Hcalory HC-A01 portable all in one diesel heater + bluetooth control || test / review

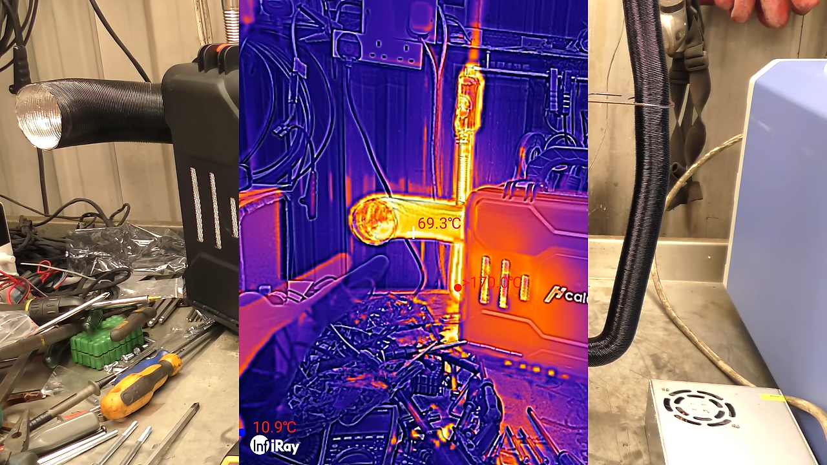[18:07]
Right, I fired up the thermal imaging, hopefully you can see there on the output pipe that it's about 70 odd degrees, and my goodness up there you can see the exhaust gas venting,
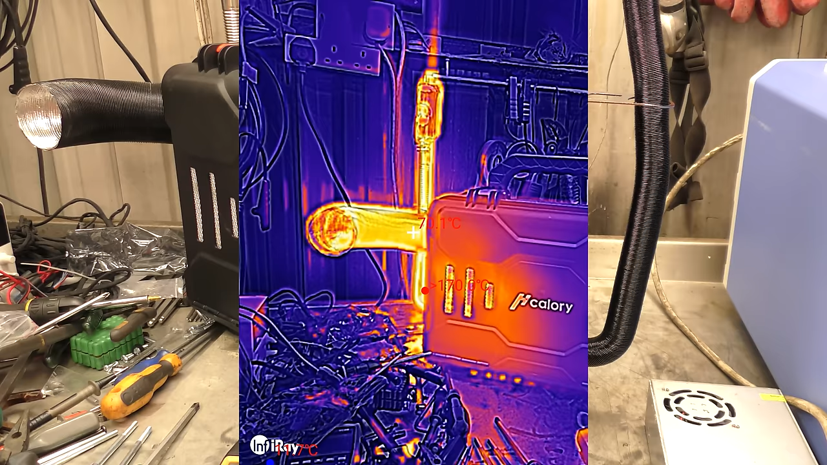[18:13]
let me see if I can twiddle this up a little bit,
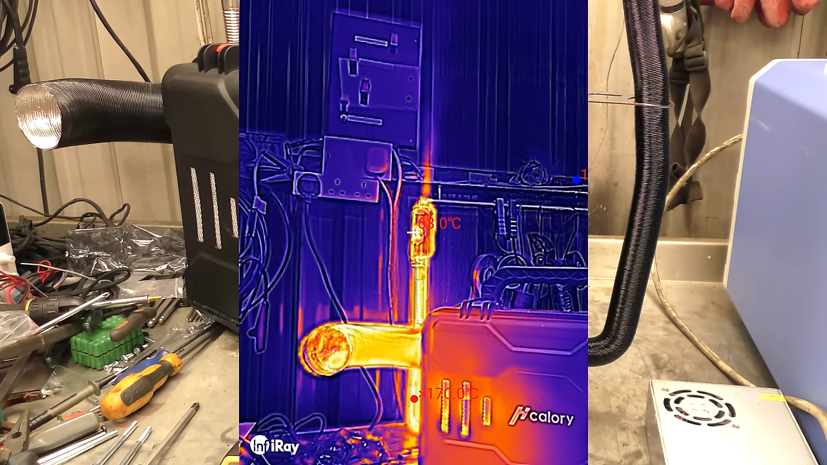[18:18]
you can see the gas, it's heating up my light rather nicely, you can see the hot exhaust gas coming out, so here's the outside of the case, obviously we can see the hot end. I've called the end, I will now go ahead and open the case,
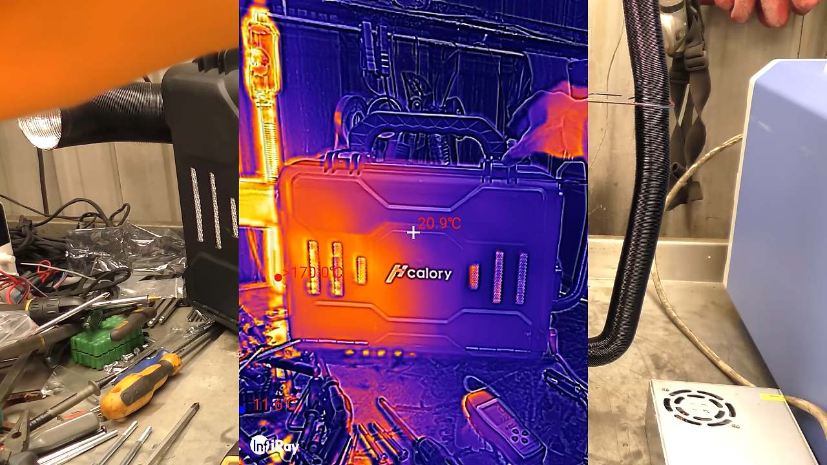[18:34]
On screen: spot 20.9°C
open the case so we can see the insides,
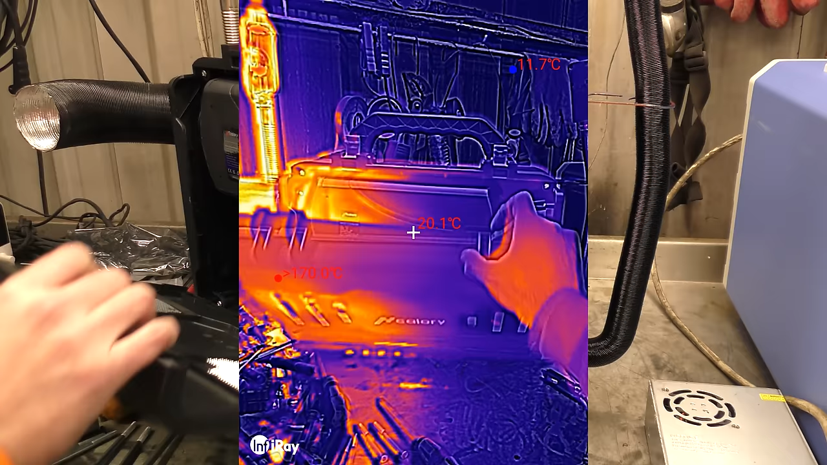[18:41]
On screen: spot 20.1°C
there we can see, we'll pan across the case temperature,
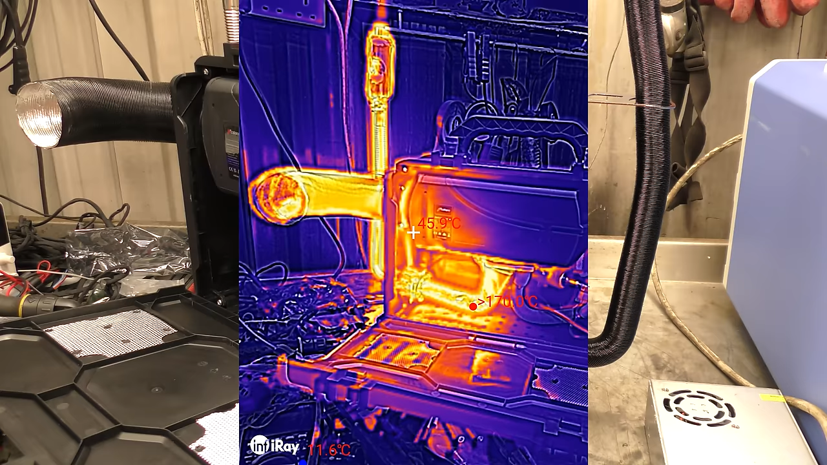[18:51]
On screen: spot 45.9°C, min 11.6°C
so the case is slightly cooler than the actual output and you can see the exhaust temperature down the bottom there is way over 170 degrees. Let me change the range for you
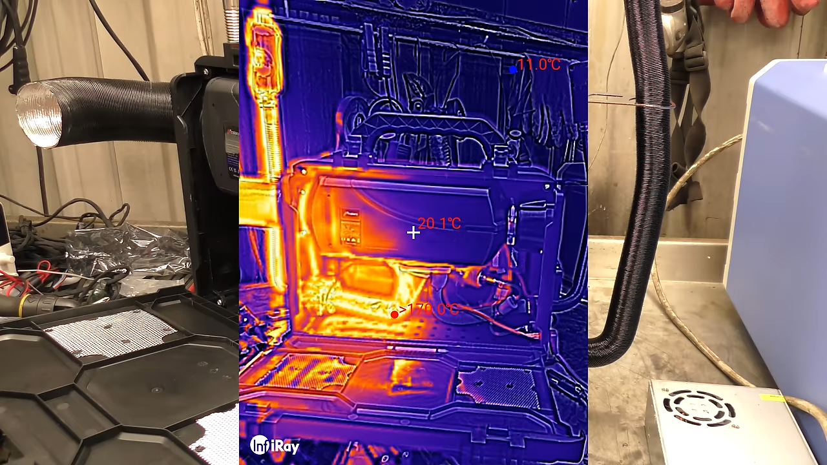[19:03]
On screen: spot 20.1°C, min 11.0°C
and see if it will give us a reading of the actual temperature of that. Right, there you go.
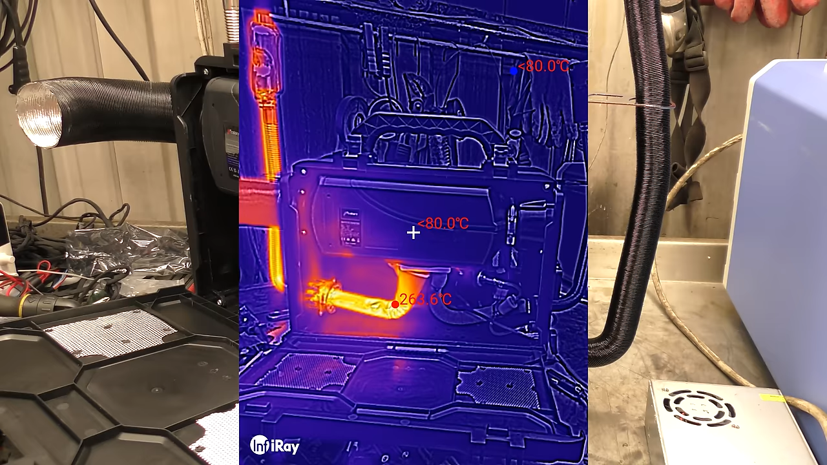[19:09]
On screen: max 263.6°C
So that insulated exhaust is currently sitting at 263 degrees. That is some hot insulation.
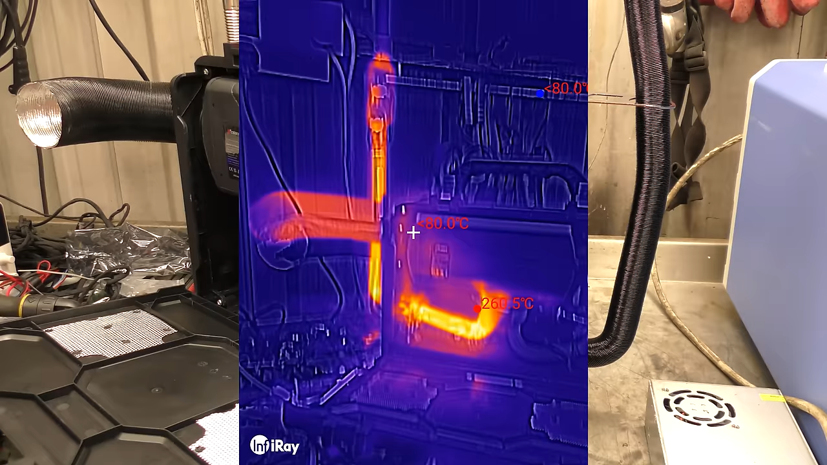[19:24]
I don't think the, well let's be able to see the, that temperature's wrong for, because it's a shiny metal surface and it gives us the wrong thing. But yeah, yeah that exhaust bit doesn't lie, that's, that's hot in there, there's definitely, there's one very hot spot right in the, in the curve. But it's basically 200 plus degrees and that's insulated.
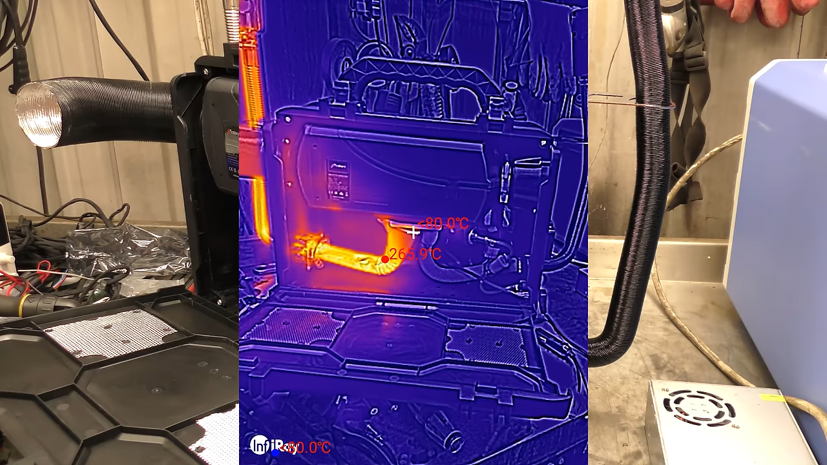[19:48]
Yeah, we might have to revisit that with some better insulation. Right, let me put that back down to a normal, more normal range. That's better, we can see all the hot spots. But apart from that, power wires aren't particularly hot. My, what do you call it, the AC to DC adapters, not particularly warm either.
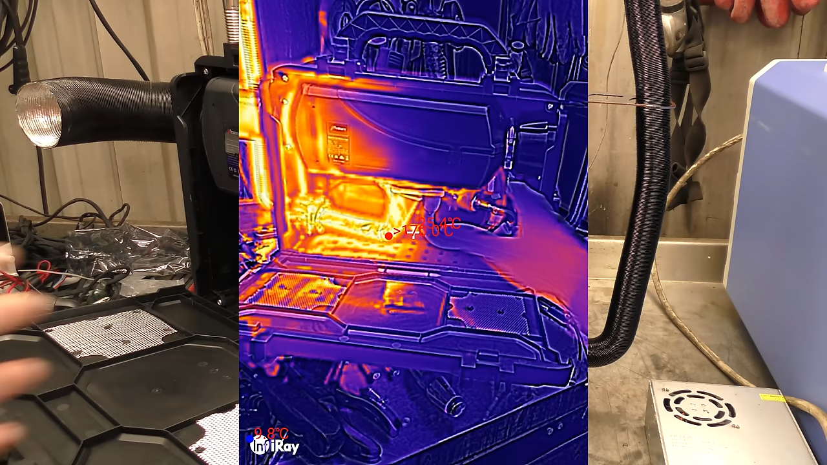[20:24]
Yeah, in there's a, nice to warm. Wouldn't keep anything in this boxy bit when the heater's running, because it'll either catch on fire or melt. Okay, there's a couple of, well, interesting things the heater does.